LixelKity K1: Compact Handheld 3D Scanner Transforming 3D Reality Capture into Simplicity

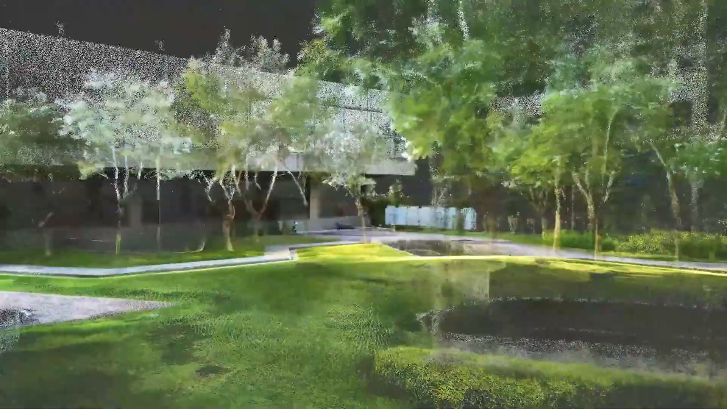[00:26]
With 360 degree laser horizontal FOV and 40 meter scanning,